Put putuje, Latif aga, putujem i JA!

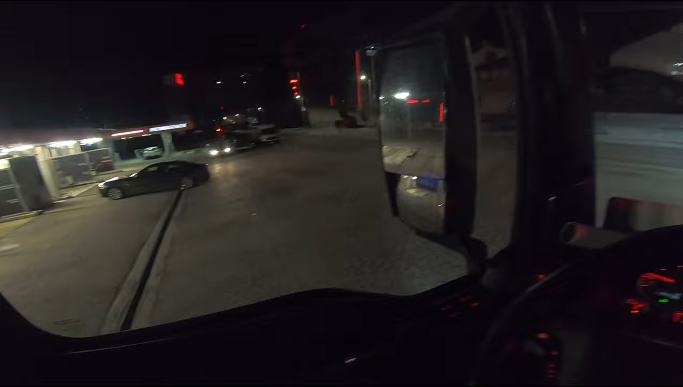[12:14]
Evo nas benzinska pumpa u Šipovu, nasuli smo gorivo
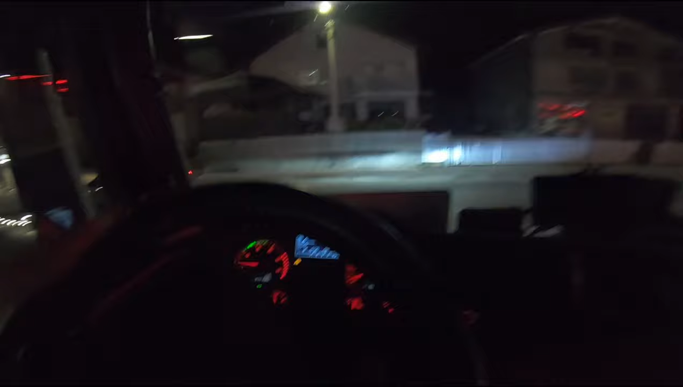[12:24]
i lagan gas, nije gaščić nego gaščina, šalim se naravno, vidimo mi sad gasat, evo vidite,
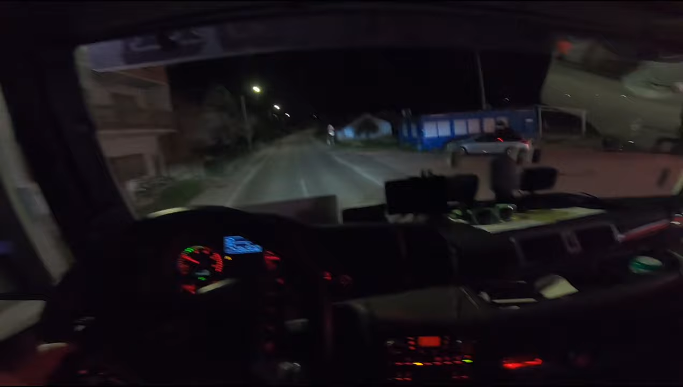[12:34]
5 sati, pola 6 odnosno, i šta da se radi, gledajmo ovdje samo ovo da provjerimo. Štaba 41 litar potrošnja. Neješ ti mene zazad, ja ću tebe poništiti. Čuj, 40 litara potrošnja. Ja tebe poništiti.
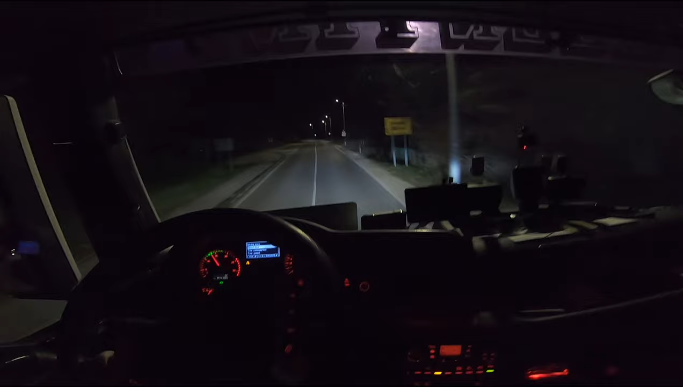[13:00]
Neću ja sad žuriti. Lagano ćemo voziti i neće biti ovolika potrošnja uglavnom. Hajmo sad gasat, imamo jedno 3 sata do Gradini. Idemo na Gradinu, pa ću vam se javiti s Gradine. Šta da radim ja sad? Tako je kako je. Dok nas u goriva, dok opra kamion, prikolica, eto, zadrži čovjek. Ali nisam, eto, 45 minuta sam gore bio, tamo napravio pauzu i evo si išao dole.
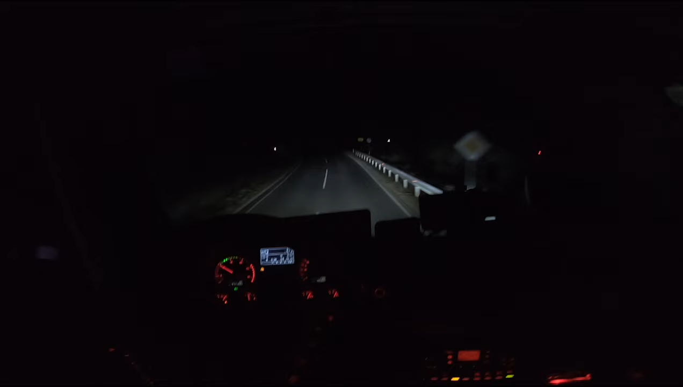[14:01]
To je baš tako, ljudi moji. Pola 10, dragi moji, evo nas, Tifon. Autoput prema Zagrebu, lagan gaščić, i šta da vam pričam, ušli smo u Hrvatsku, malo prije stali smo tu dole, kako se nazove onaj parking, Velika Kraljeva, Kraljeva Velika, tako nešto se zove,
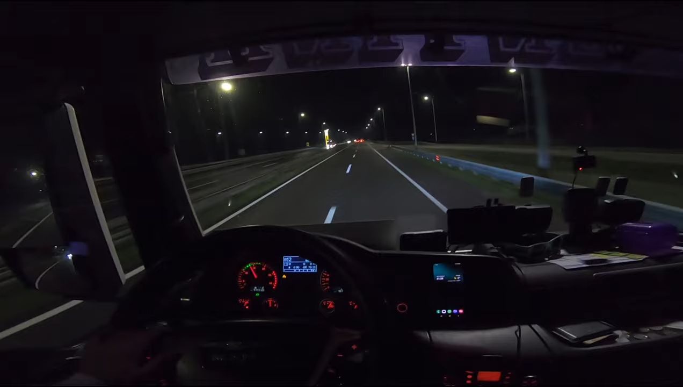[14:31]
ja mislim, tu sam stao da napravim pauzu 30 minuta da bi mogao još ova zadnja 3 sata iskoristiti vožnje, mislim 3 sata, imam ja sad, mogu 4,5 voziti, ali neću ekipa, vozit ću još možda ova 3 sata, tu negdje gore oko Čakovca ćemo stati. I to je to, i to je to za danas, a sutra nastavljamo video, sutra nastavljamo video.
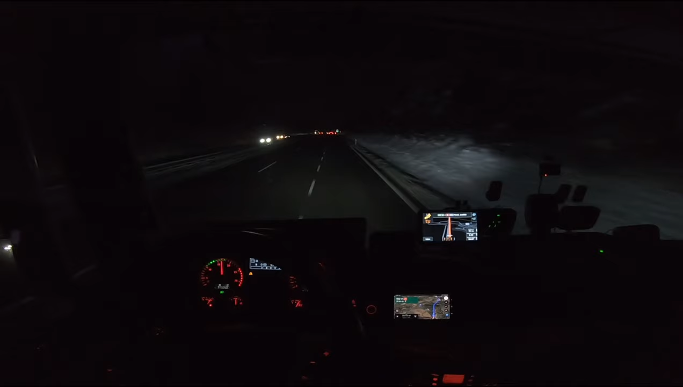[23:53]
Znači, evo vidite E50 i E65 autoput pravo ide Gaščić i Laganica. 3 sata i 42 minute vozimo do sad i eto, za neki 30 km treba da stignemo do ovog jednog parkinga. Stavio sam na telefon taj parking i da spavamo tu. Pa kad stignem do parkinga i ako ne bude mjesta na parkingu, vidjet ćemo šta ćemo i kako ćemo.